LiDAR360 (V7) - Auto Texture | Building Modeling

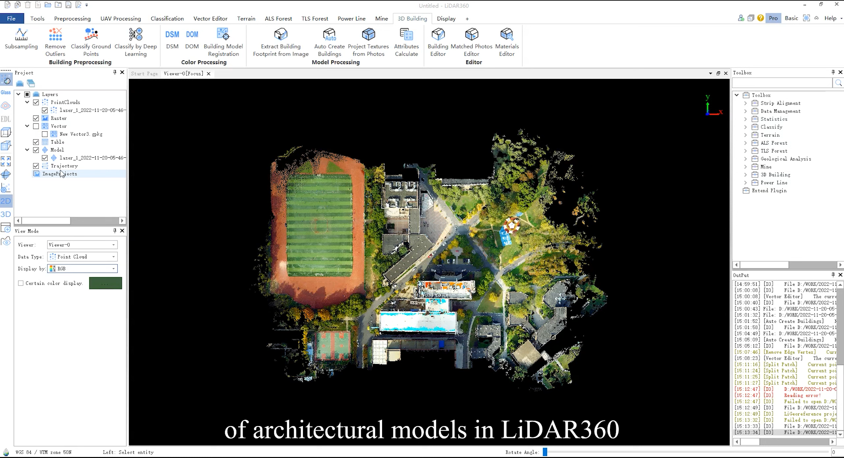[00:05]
Today we will introduce how to add automatic mapping of architectural models in LiDAR 360.
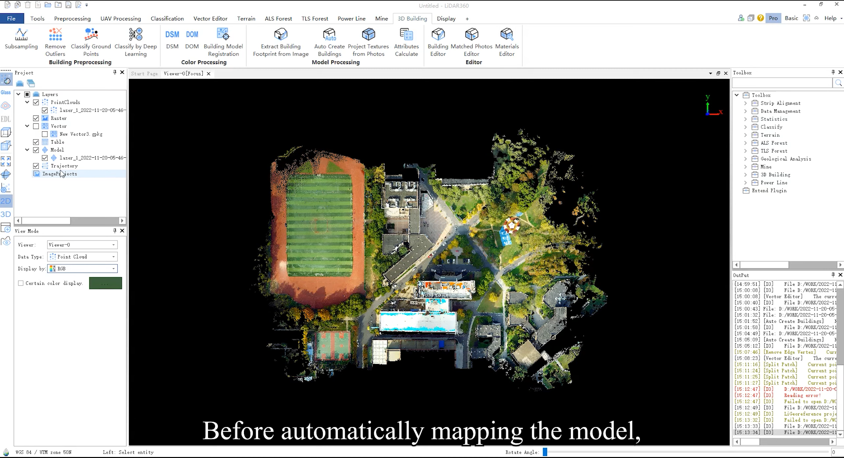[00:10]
Before automatically mapping the model, you need to load the architectural model data and the corresponding image project file
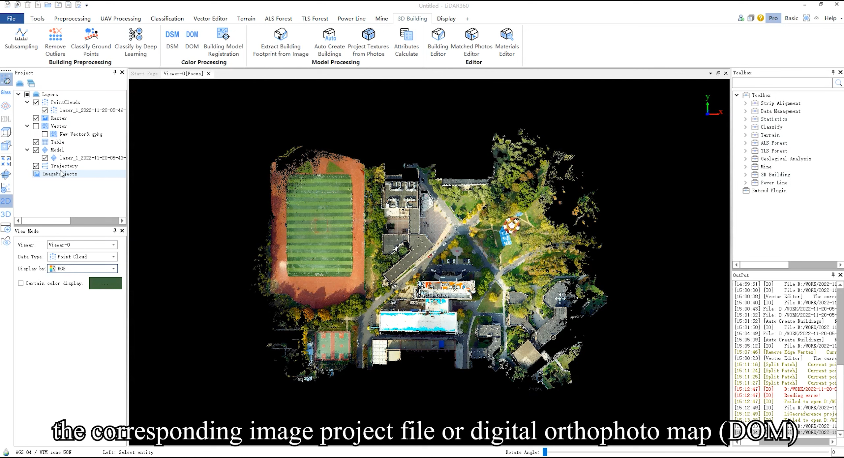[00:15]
or digital orthophoto map.
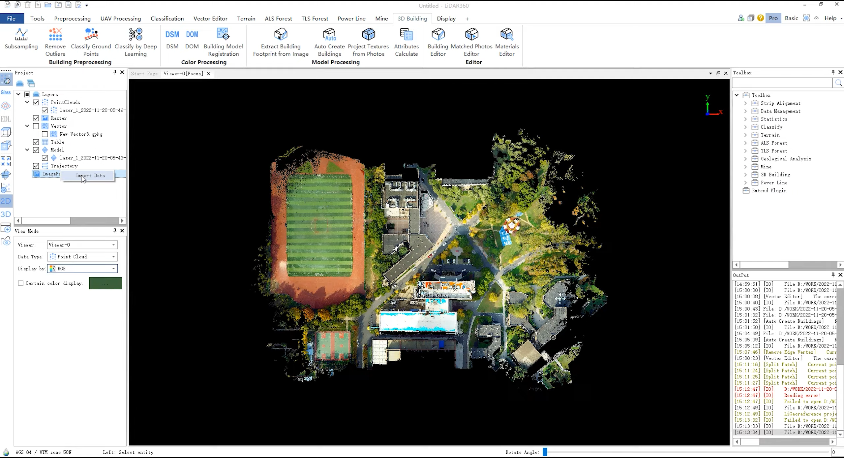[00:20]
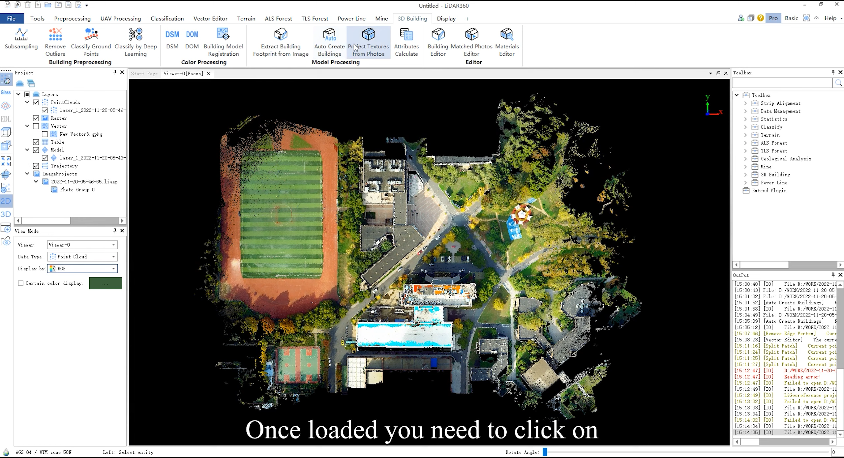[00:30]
Once loaded, you need to click on attributes calculate under the 3D building tab. Then the software will pop up the project textures from photos dialog box.
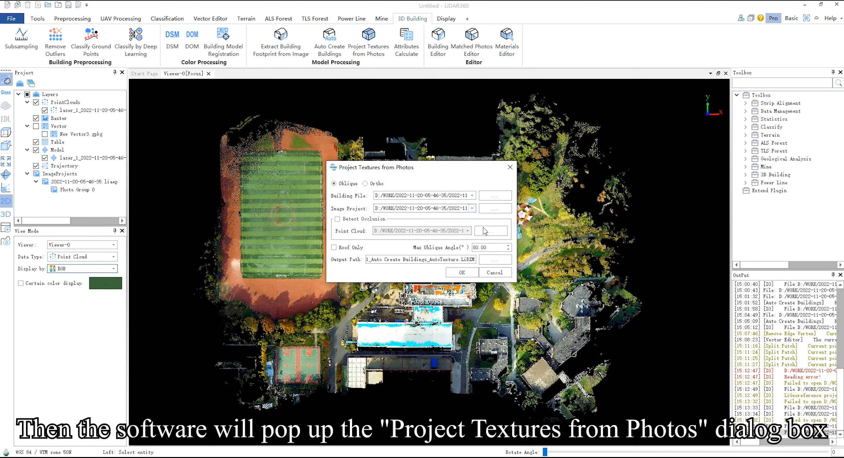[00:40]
In this dialog box, if you open an image project file, you can check oblique. If you open a digital orthophoto map, you can check ortho.
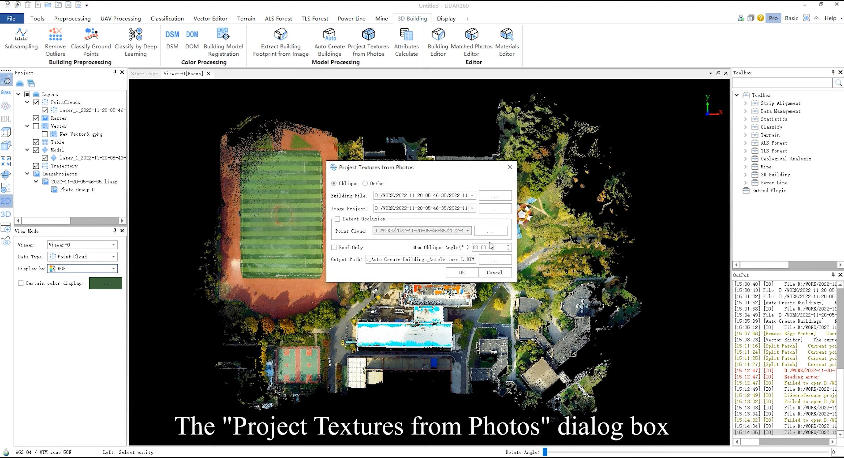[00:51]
The project textures from photos dialog box will automatically select the file you loaded. And you can check detect occlusion to detect occlusion through the point cloud.
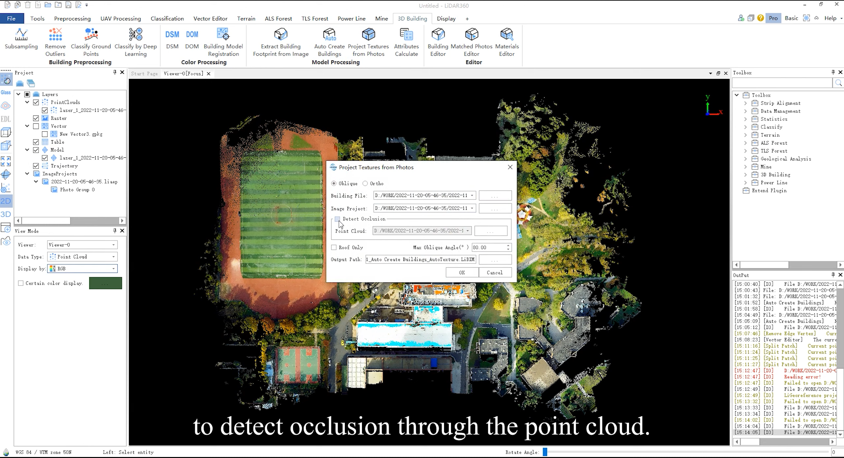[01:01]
You can choose to uncheck roof only, use the default max oblique angle and set output path and then click OK to start automatic mapping.
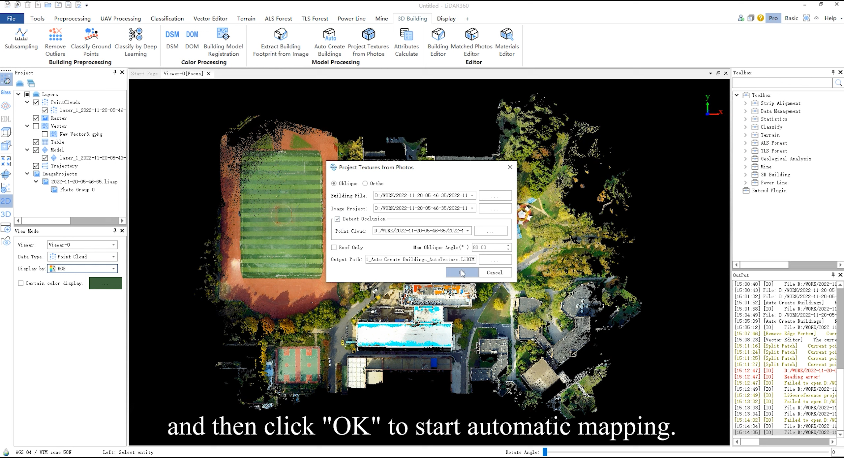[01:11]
After the texture is completed,
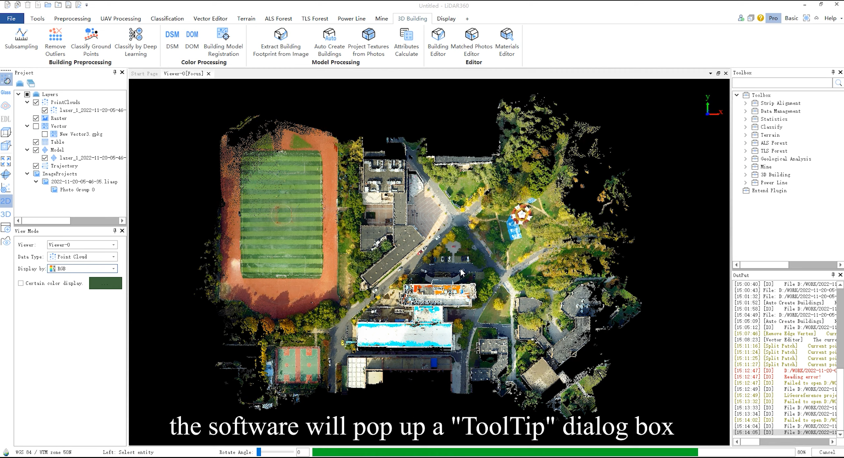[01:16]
the software will pop up a tooltip dialog box to remind you whether to add it to the project and you can click yes.
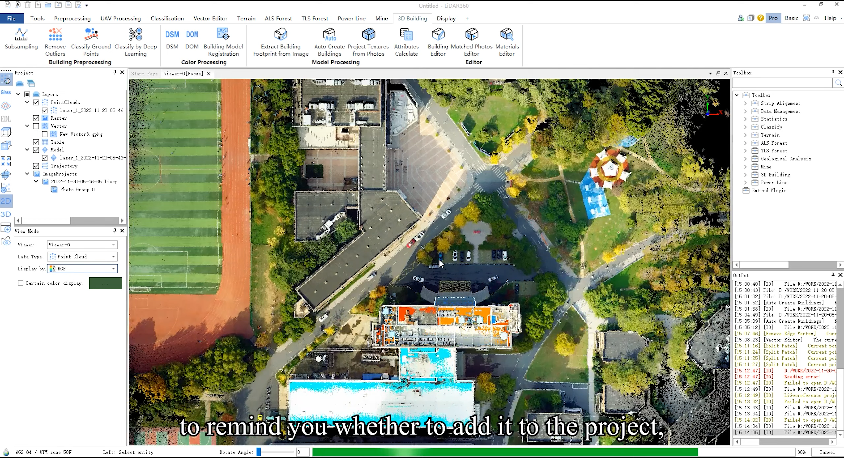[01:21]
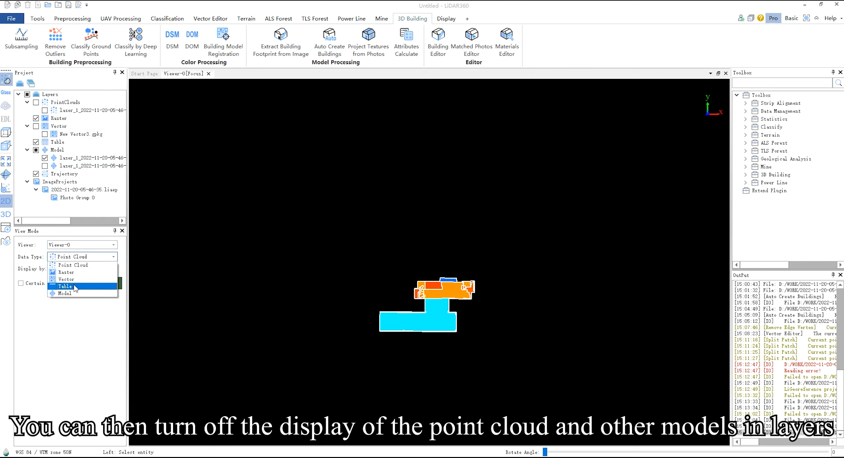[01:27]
You can then turn off the display of the point cloud and other models and layers and only display the textured model.
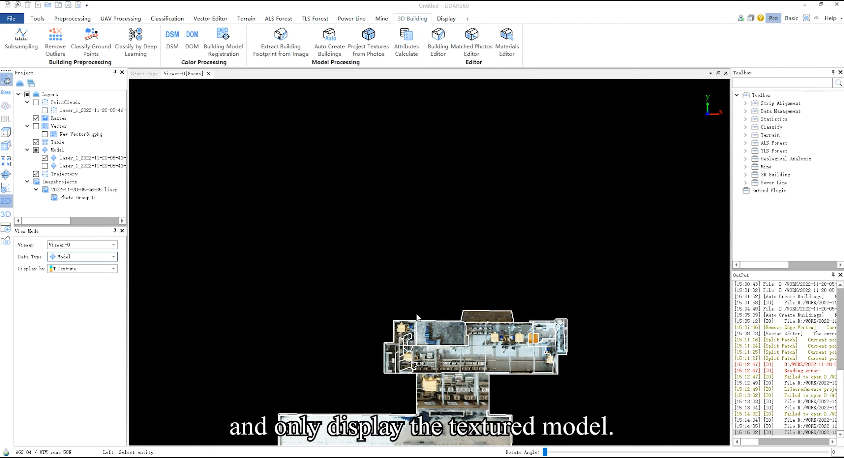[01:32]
And set the model in view mode to display according to texture.
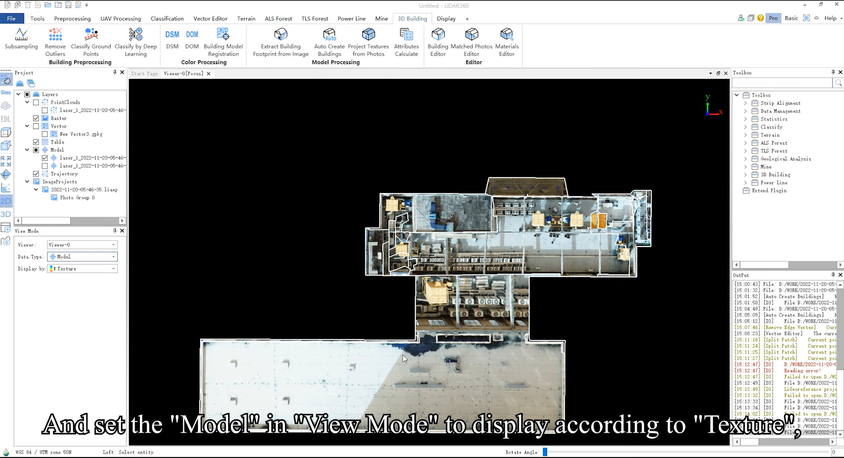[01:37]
And finally, you can view the effect of the automatic texture. I have the idea here.